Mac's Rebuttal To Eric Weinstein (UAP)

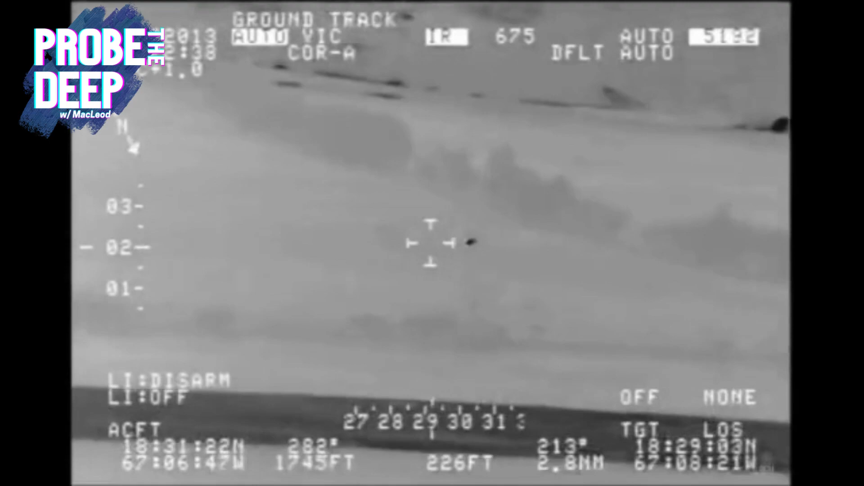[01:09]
And this is why. This one film. Behold direct evidence of E.T. visitation.
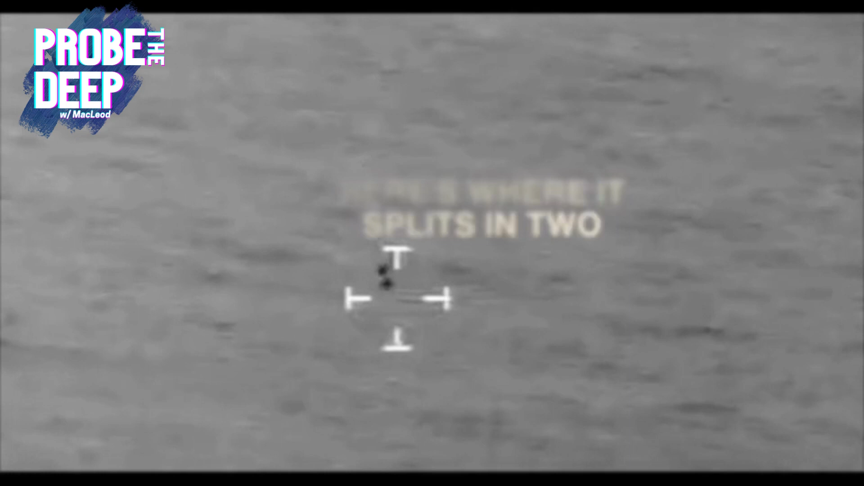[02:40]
Army, said in a statement, this is the official government statement talk in here. He said this on the conclusion of his research. Well, this is his wordings. Well, what flies like this?
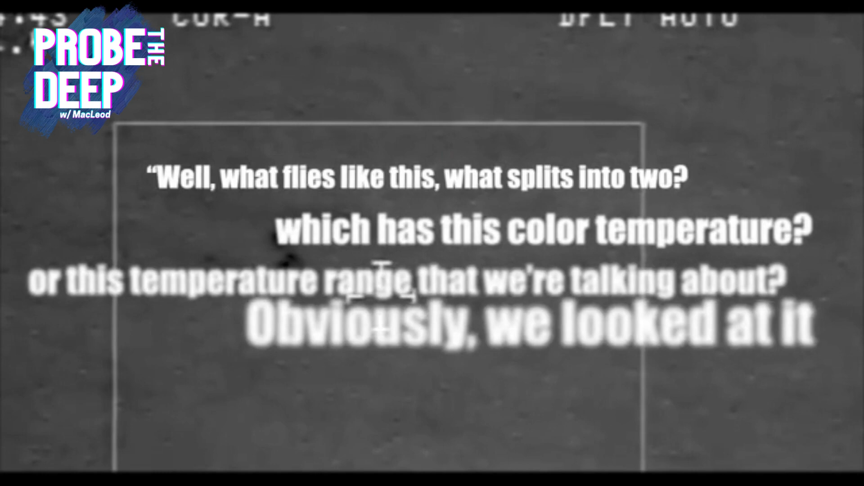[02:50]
What splits into two? What has this color temperature or this temperature range that we're talking about?
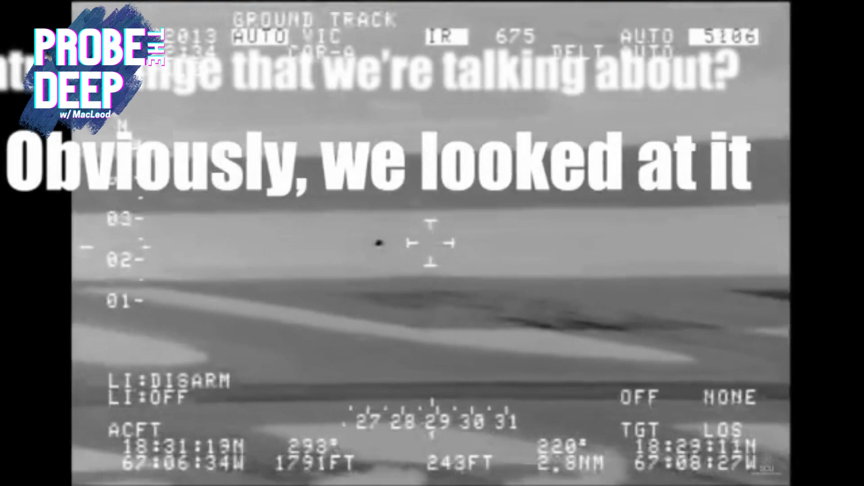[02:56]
Obviously, we looked into it, and there's one bit in the beginning of it where it looks like a tumbling bloom, but you don't know. And that's how we look at it in the visual range.
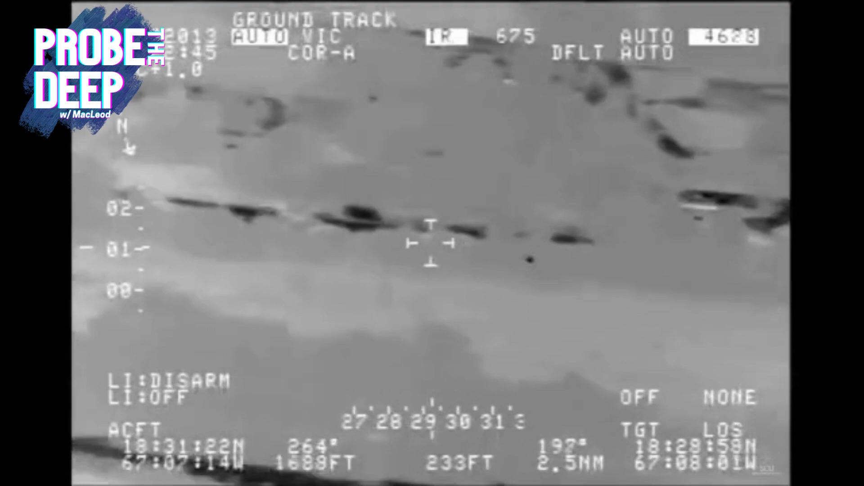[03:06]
In the thermal range, it could be completely different. That could be the temperature changing around.
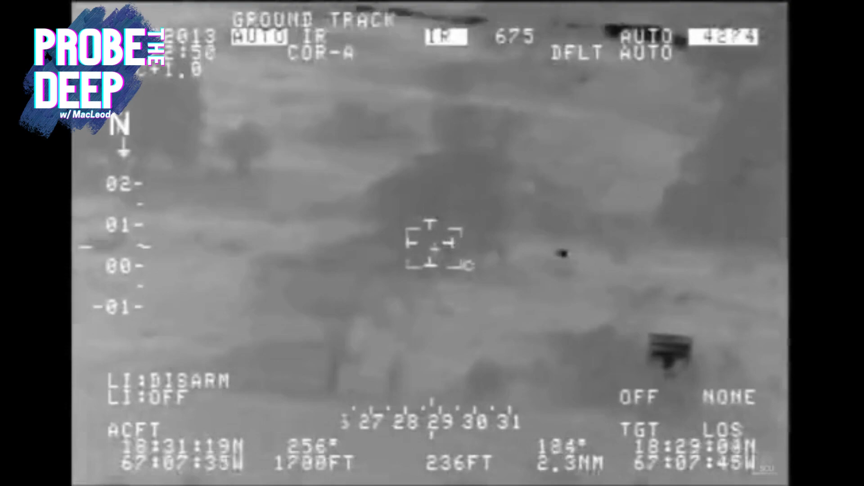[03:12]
Did it look like it had any kind of indication of our propulsion system? But guess what?
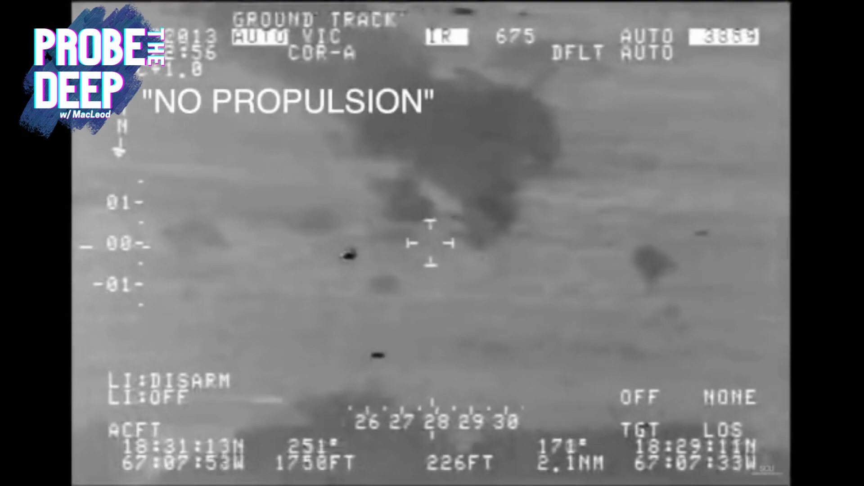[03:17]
The wind speeds, which are kind of an indication of our propulsion system, that didn't add up. Because guess what?
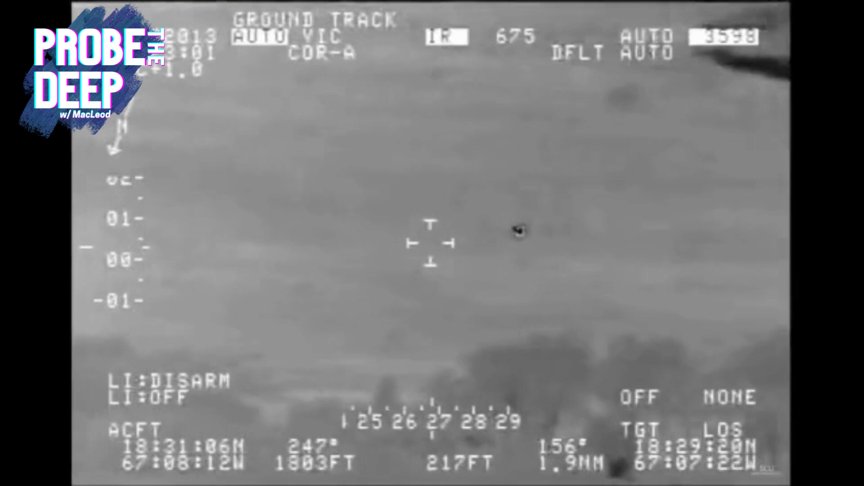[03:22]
The wind speeds at the altitude that this thing was at were anything from 15 to 18 miles an hour heading from the north, east, into the southwest.
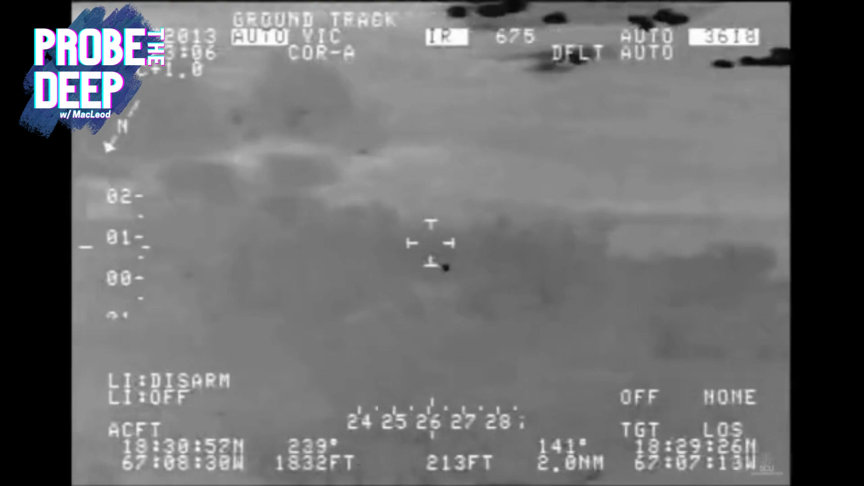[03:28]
This object was racing through into the wind.
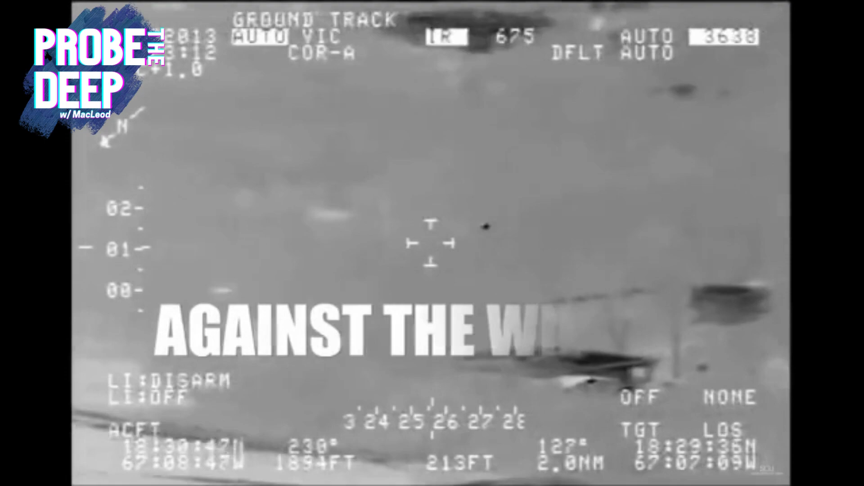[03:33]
Well, okay. Again, on propulsion, this is still his words, didn't see any propulsion systems. And then we said, could it be a balloon?
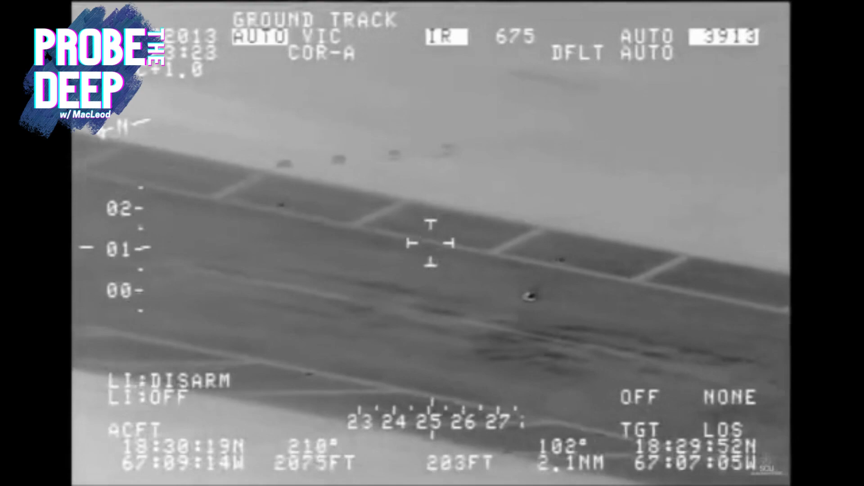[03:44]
And what was that blowing-looking thing in the thermal? Well, we have a friend of ours.
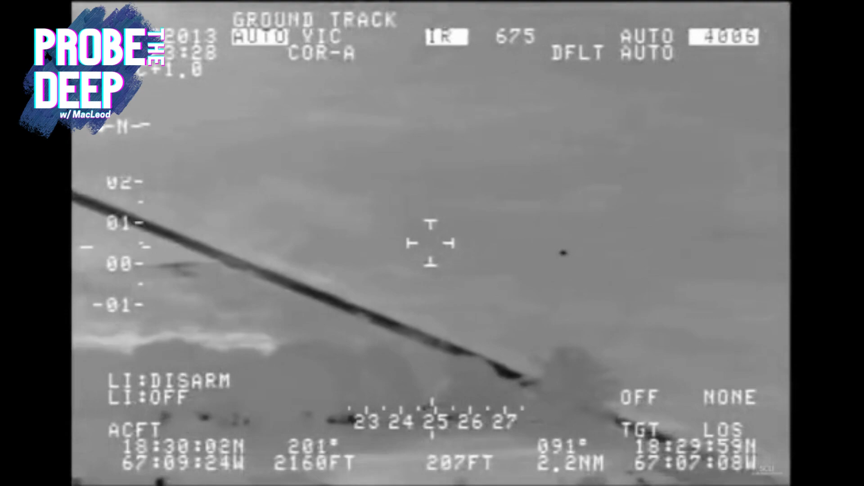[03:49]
We reached out to Dave Walsh, who's an FLIR technician, and even had the West Game camera. And he went out and literally took pictures of a balloon with the same camera.
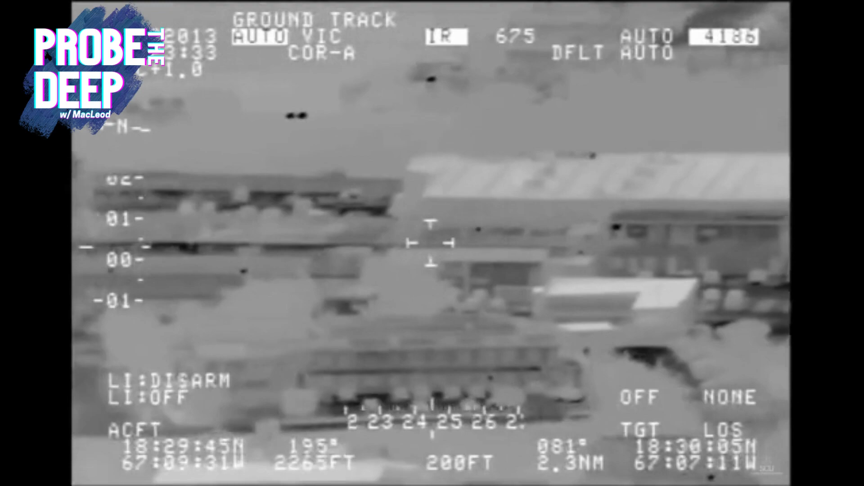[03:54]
Mylar balloon. Basically, thermal match wasn't there.
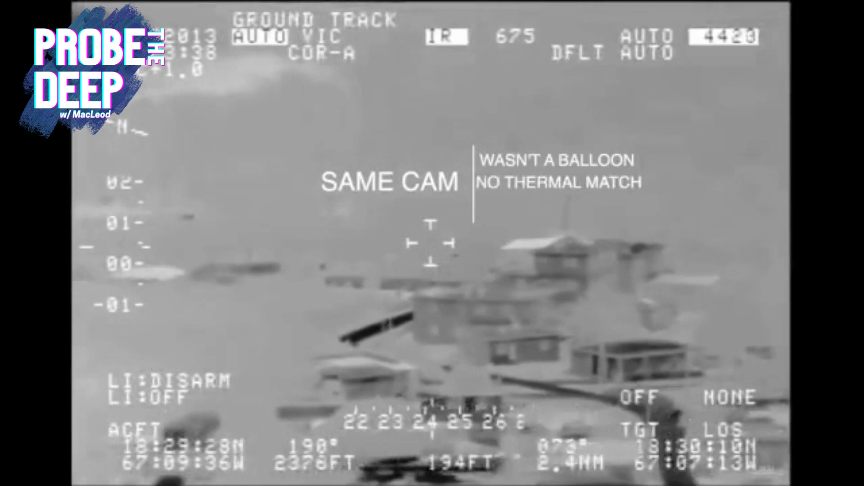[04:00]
They couldn't get anything near. That's me talking. They tried birds, no thermal match.
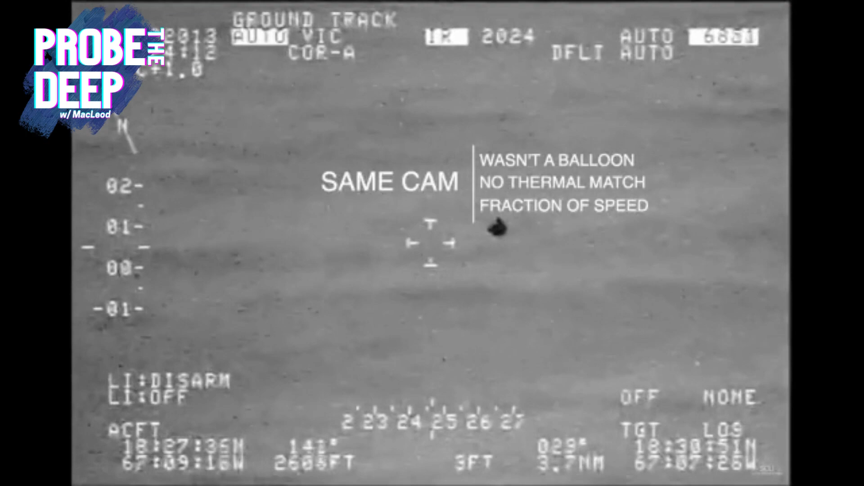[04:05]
So he says, you keep going down the list of all the things it could potentially be. And one thing that you know, how many things split into two identical pieces.
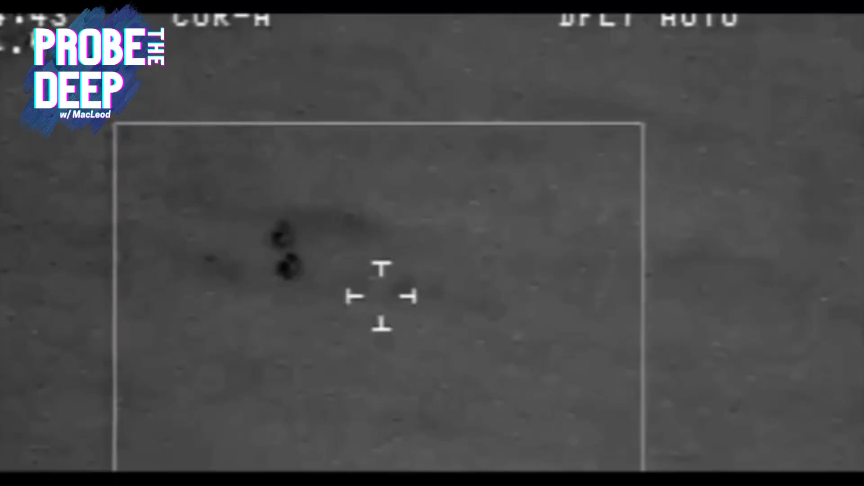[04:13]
It is a comprehensive review of thermal, visual, and sensory data related to unusual series of events in and around the Agua de Puerto Rico airport in April 2013.